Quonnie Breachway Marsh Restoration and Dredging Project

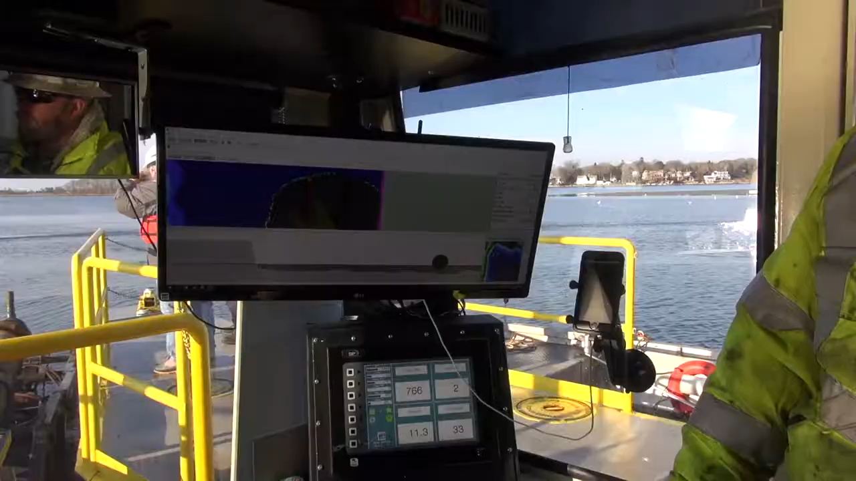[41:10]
So the GPS is set up to show you exactly where that dredge is.